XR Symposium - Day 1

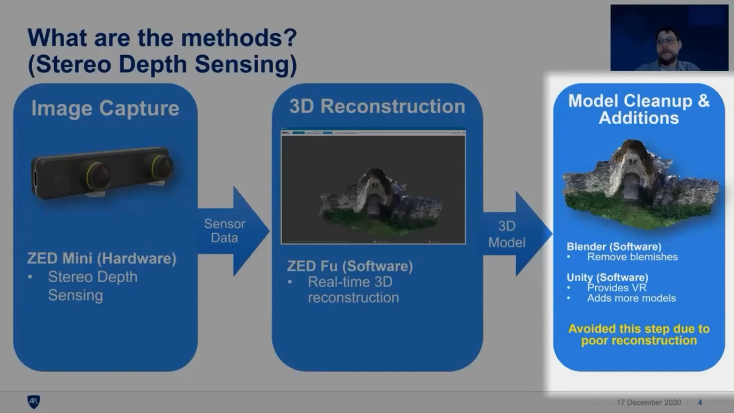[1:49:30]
We found while using the Zed that the model it reconstructed was very low quality. There were a lot of blemishes and errors, and even the model and cleanup would not reach the level of realism that we desired. So we focused on the second method for this project for the model cleanup phase. So this approach is photogrammetry. Photogrammetry works by taking multiple pictures of a 3D object from different angles and using software to reconstruct the objects in 3D from those images. In the image capturing phase, you We used a DSLR camera to take multiple images of the 3D environment from different angles.
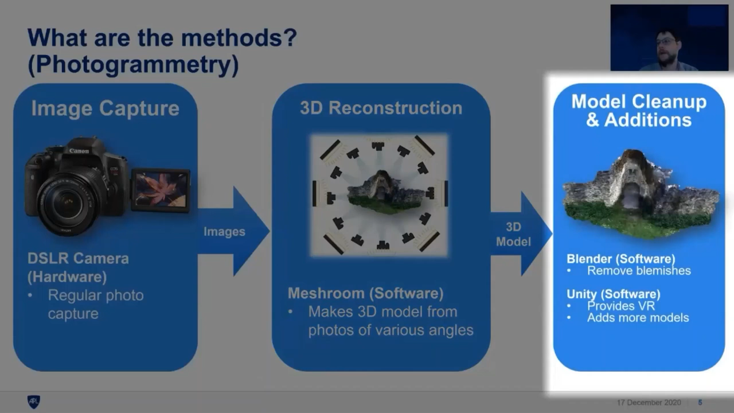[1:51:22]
It was the same process that you would use for the stereo depth sensing. However, the photogrammetry created a better model to start with from the 3D reconstruction phase, so we actually focused our model cleanup's efforts in this project on the photogrammetry, and we did not actually clean up the Z output. Okay, so these two animations show how each of these methods work with ZFU and the Meshroom software. The important thing to note here is that stereo depth sensing, which is shown on the left, forms the 3D reconstruction as more of the space is captured.
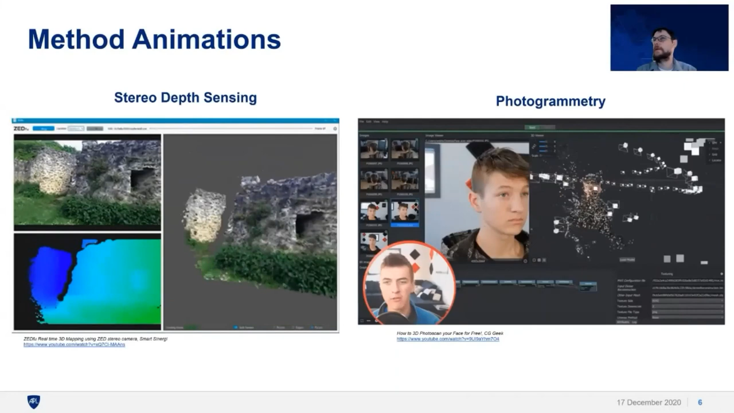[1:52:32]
So this is showing here on the right that there are lots and lots of images that are taken in different angles, and it's placing them into the scene and then using those images in order to create a point cloud.
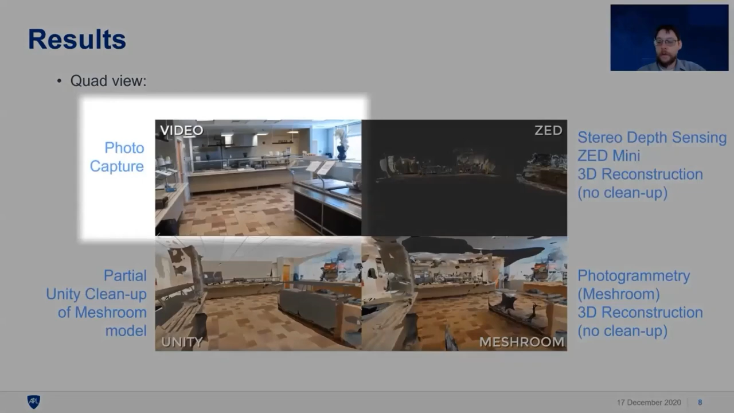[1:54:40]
The original walkthrough video is in the upper left of this quad view. The stereo depth sensing results are shown in the upper right, and the photogrammetry results are shown in the lower right.
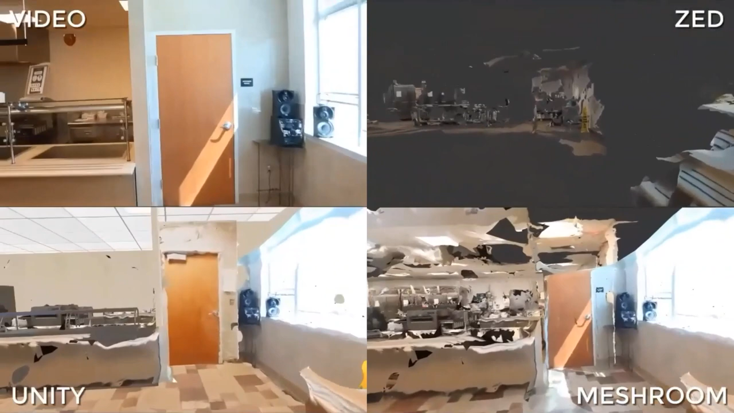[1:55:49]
Okay, so this is an example of a space where the reconstruction really helped a lot. Meshroom did a decent job of capturing this area. However, we bought some models for Unity and some assets
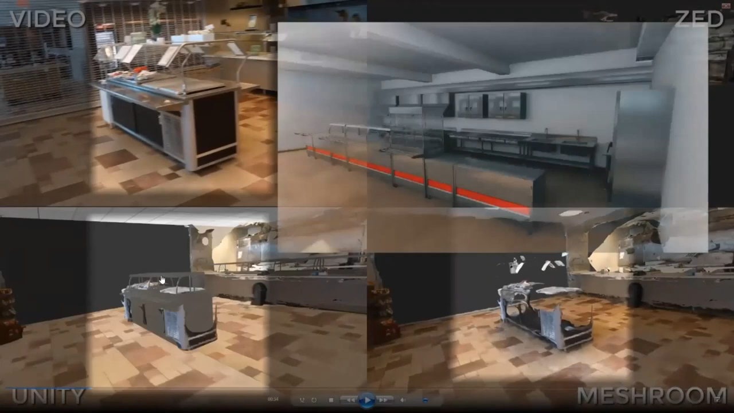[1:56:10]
on the asset store and kind of replaced the salad bar with some of those models. It's not a perfect reconstruction, but it definitely allows you to tell what this object is,
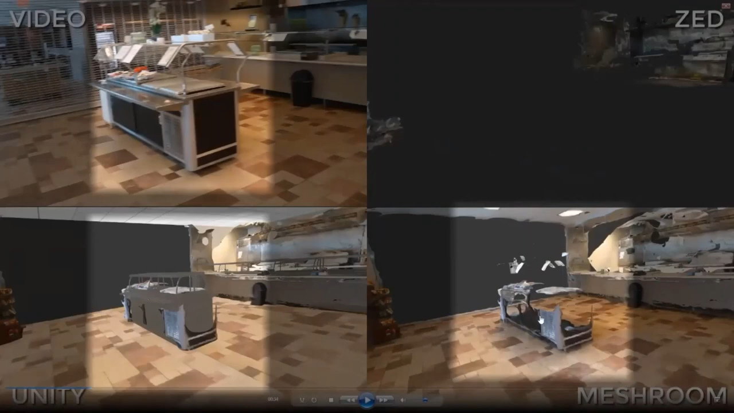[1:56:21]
where with the meshroom capture, the shiny surfaces on this thing would, or actually it was the black surfaces on this thing would not show up, as you can see here in the video,
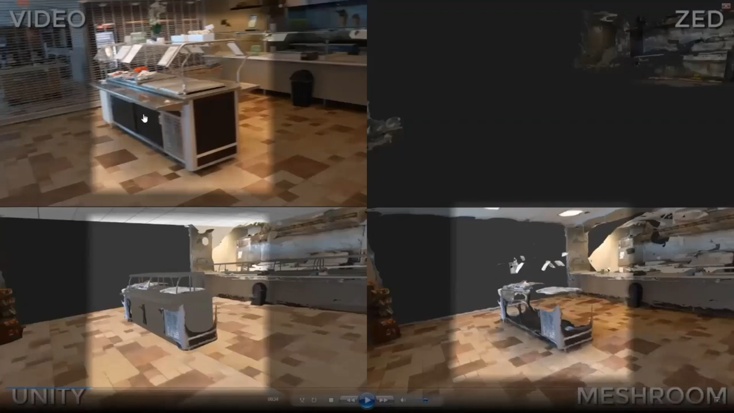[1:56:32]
but replacing it makes it a little more obvious what it is.
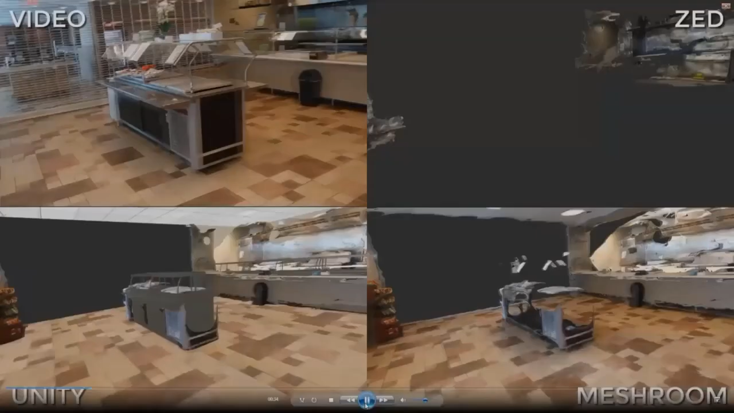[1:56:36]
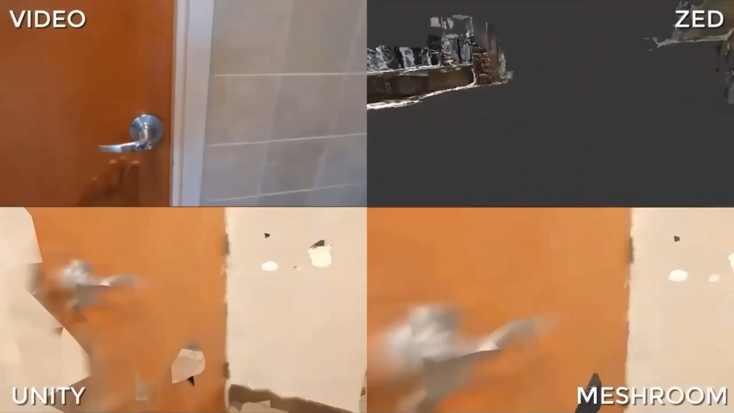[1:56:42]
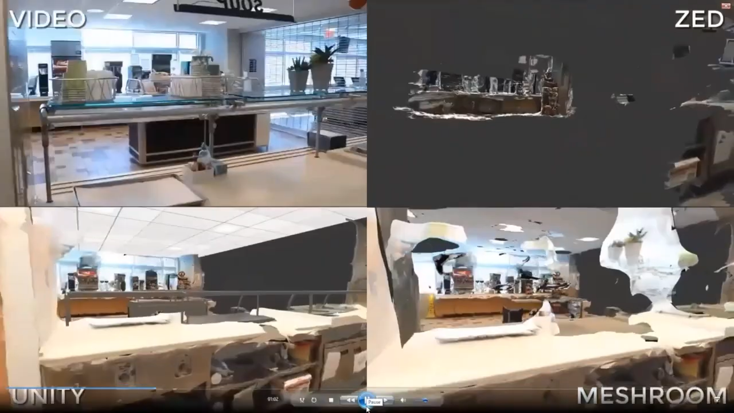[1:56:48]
Okay, right here, this is a good example of a place where photogrammetry also has issues.
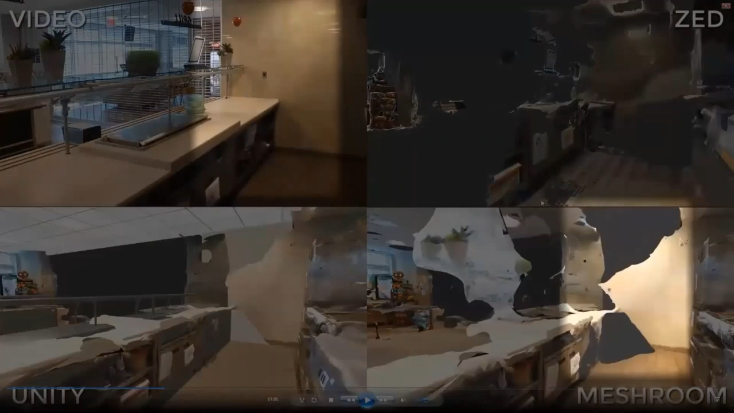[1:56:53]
The shadow on the wall of the video right here and up here, these dark spots did not get captured well by the photogrammetry method. So they needed to be filled in the Unity. You can see here that there's giant blemishes and holes that were formed in the photogrammetry, and we filled them in with pretty easily with a wall here that had a texture that was similar.
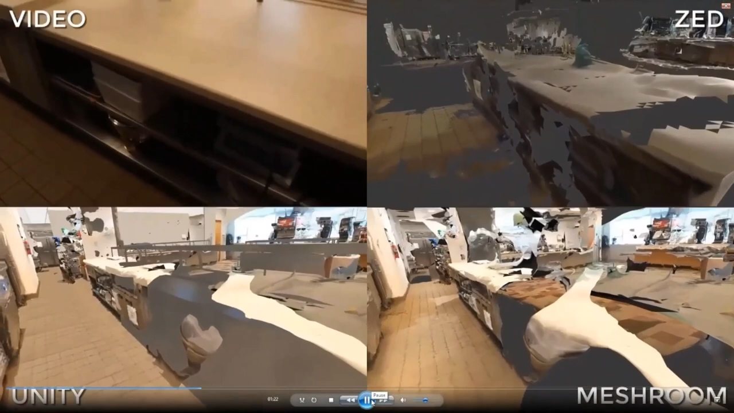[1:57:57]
Okay, I want to point out here, this has already been shown a lot,
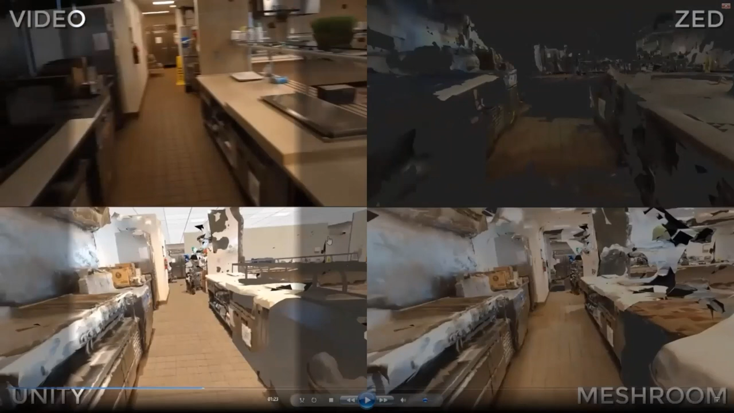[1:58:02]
but the general floor and the ceiling were actually replaced in the Unity reconstruction. It's hard to see here, but there's a lot of holes and blemishes in the ceiling. The ceiling was not captured well. We probably could have done a better job getting more images of the ceiling, but given that there was a lot of blemishes on the ceiling in the Unity reconstruction, I actually removed it and replaced it with a textured wall or a textured surface.